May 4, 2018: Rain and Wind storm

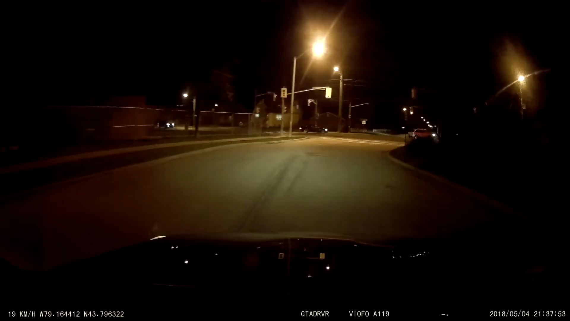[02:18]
But guess what? CB24 is saying we got only line. See right there.
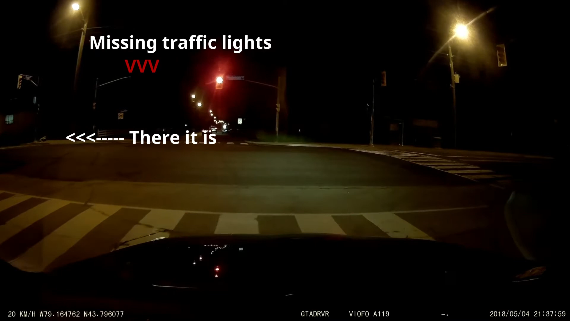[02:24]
Okay, let them go then we can see. Holy shit. I think I was here first. Right there. I don't see. Yeah, I think we got the bus down. Yeah, we got the bus down, lad. Yeah.